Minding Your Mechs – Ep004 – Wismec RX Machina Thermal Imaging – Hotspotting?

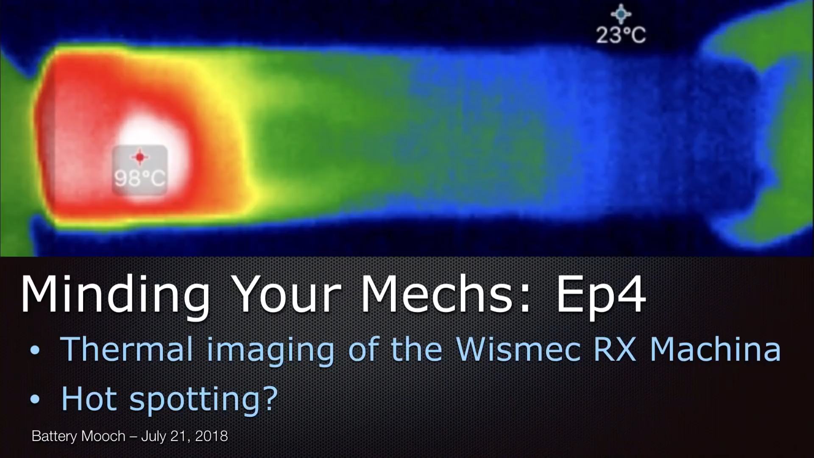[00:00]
Hey all, it's Mooch. Welcome to Mining Your Mechs, Episode 4, a follow-up on testing the Wismic RX Machina. I was doing some playing around after doing the previous video, and I had the resin sleeve off,
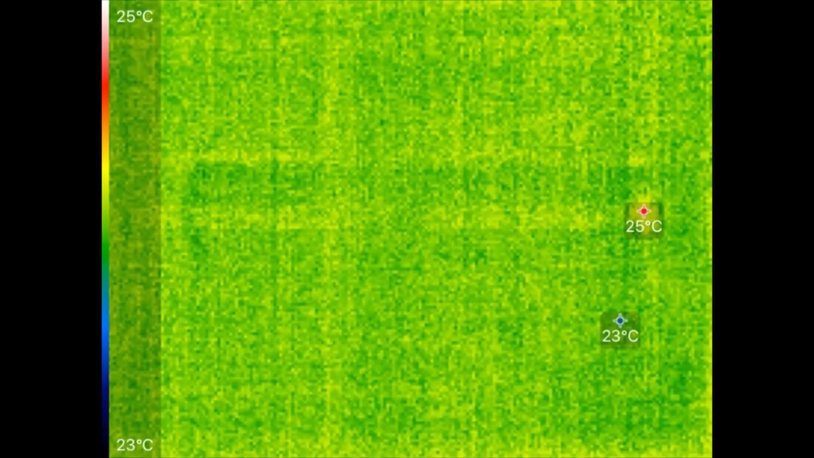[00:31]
On screen: scale top 25°C, scale bottom 23°C
Maybe it was a burr, and I just didn't realize it, a metal burr, or maybe it was a tiny shock, but I figured, let me fire up the $99,
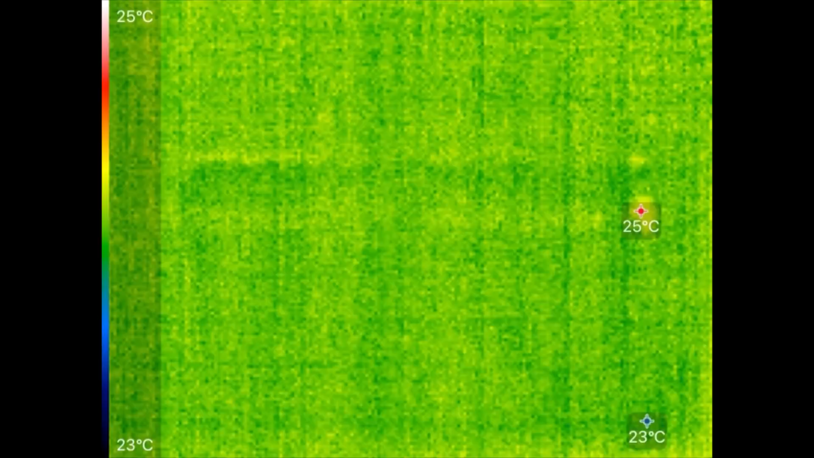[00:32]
On screen: scale top 25°C, scale bottom 23°C
who knows how many years old, budget thermal imaging camera, which I kind of use to just aim at heat sinks and circuit boards, just to get an idea of where the heat flow is,
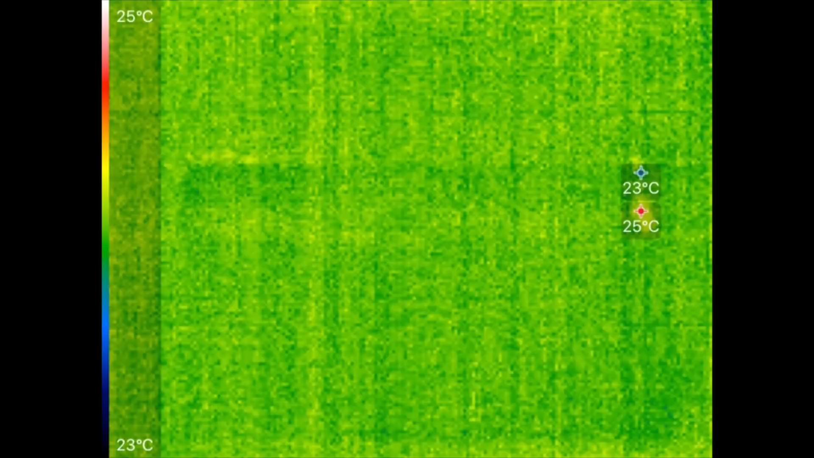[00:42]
On screen: scale top 25°C, scale bottom 23°C
and how even or uneven heat distribution is, and aim it at the Machina, which is right here. And it's a drip tip in my right finger and thumb, and here on the left is the button. On the upper left-hand screen, you can see the highest temperature it's reading on the field of view, and the lowest temperature, so it's 23C to 31C. And then the points bouncing around will show you where the highest and lowest temperatures are.
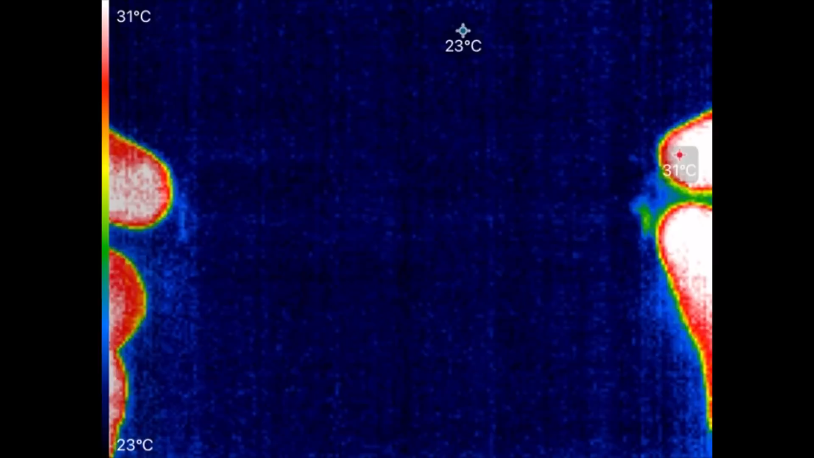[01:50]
On screen: scale top 31°C, scale bottom 23°C
So it reads metal temperatures too low, typically, unless it's painted or something like that. Now, I could cover this Machina with black spray paint, matte black spray paint, but that's a pain in the butt. It's just easier to wrap it in a layer of tape. I'm not really interested, or I don't really care, that it's a couple degrees off, maybe 5 degrees C off at the most, between what it actually is and what I read on the outside.
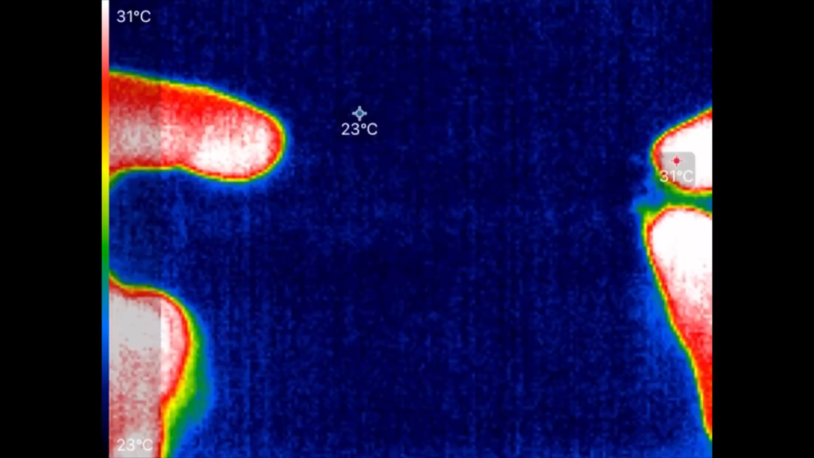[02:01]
On screen: scale top 31°C, scale bottom 23°C
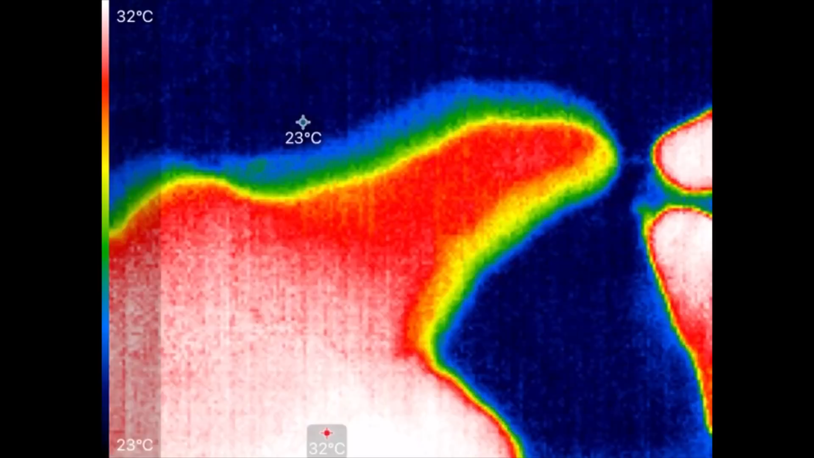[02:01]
On screen: max 32°C, scale top 32°C, scale bottom 23°C
What I care about is what its distribution along its length, and you can see if I leave my finger there, you can see the heat it leaves behind.
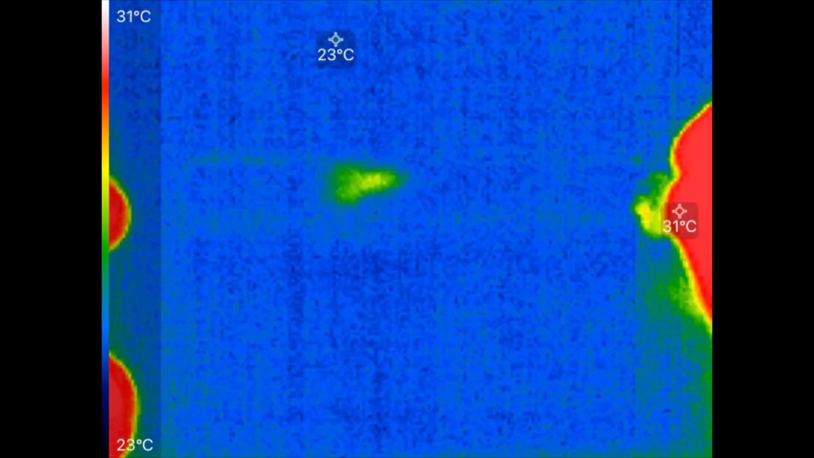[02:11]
On screen: max 31°C, scale top 31°C, scale bottom 23°C
And for that kind of thing,
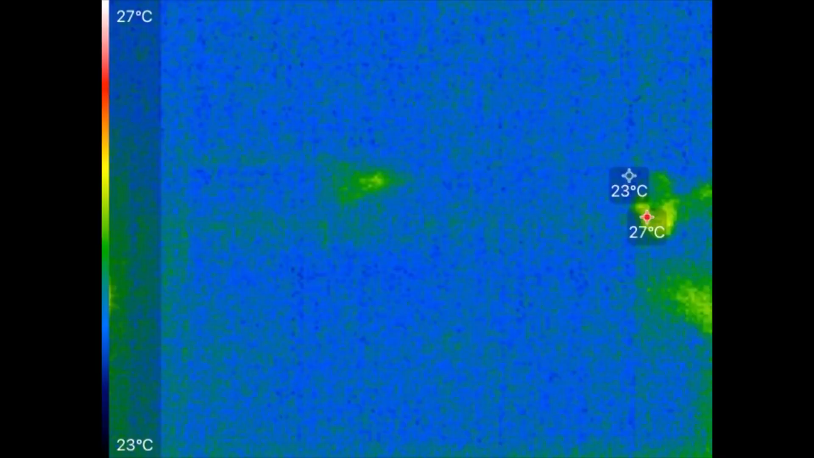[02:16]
On screen: max 27°C, scale top 27°C, scale bottom 23°C
putting the electrical tape on it so I can get a more accurate reading really, really helps, and I don't mind the couple degrees that it's off.
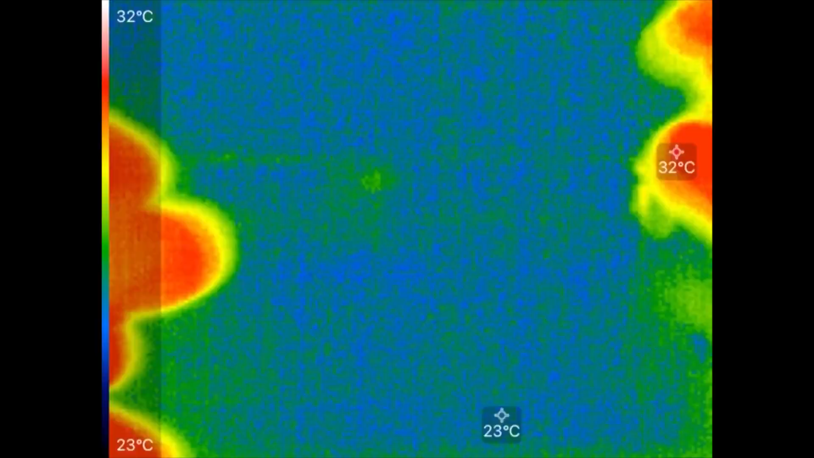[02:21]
On screen: scale top 32°C, scale bottom 23°C
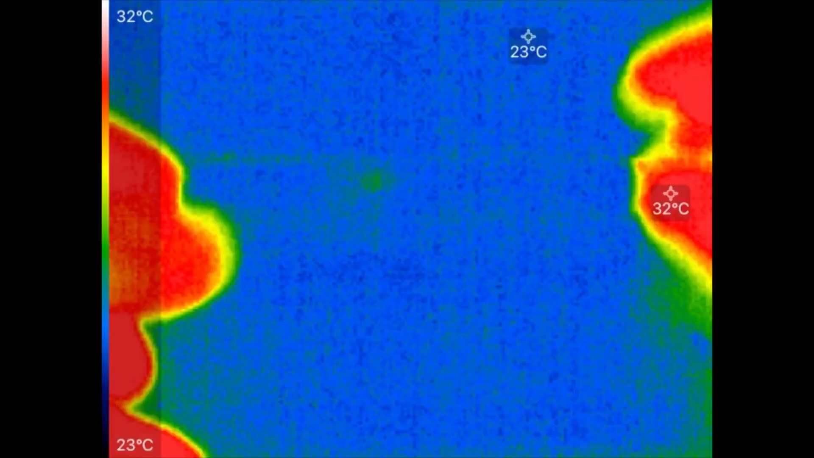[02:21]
On screen: scale top 32°C, scale bottom 23°C
So let's go ahead and start applying the current. 30 amps is starting to flow now.
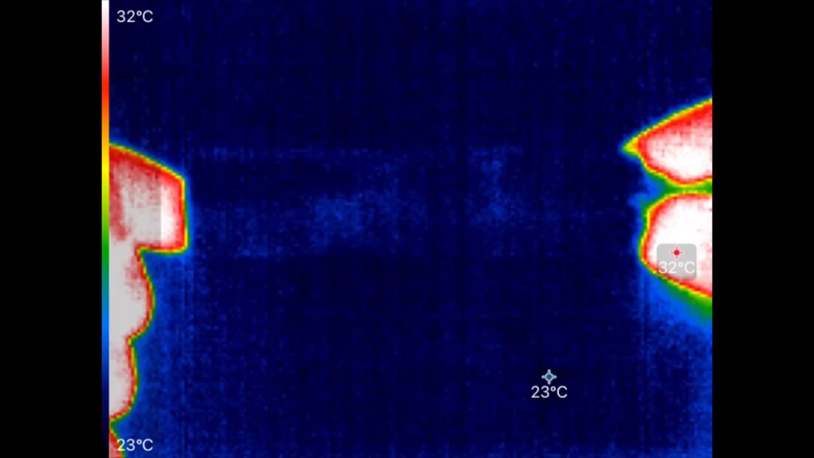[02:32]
On screen: scale top 32°C, scale bottom 23°C
And I thought somewhere between like an inch and a half from the bottom, two inches from the bottom or something, I thought I felt some heat. And it looks like it might be, maybe something over here.
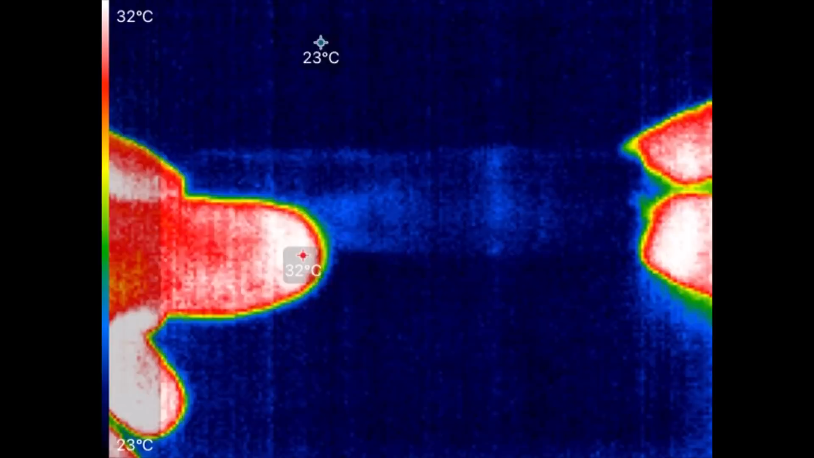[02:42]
On screen: scale top 32°C, scale bottom 23°C
Oh, I got to remember to lift it up. This was a hot spot, but that might have been down at the bottom.